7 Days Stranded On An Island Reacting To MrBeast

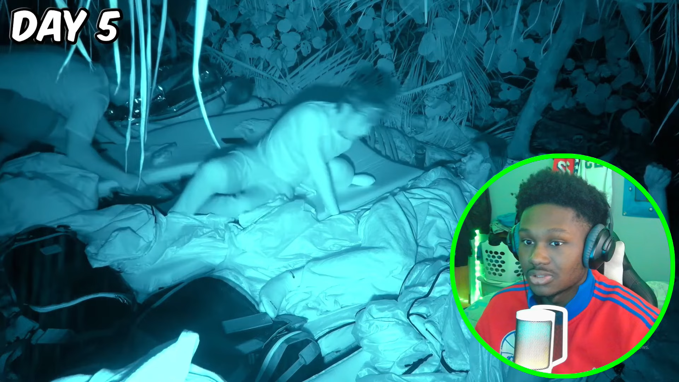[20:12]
Guys, bad news. There's a ton of water on the top of our shelter. I just don't know if that's going to be safe for us to be under it.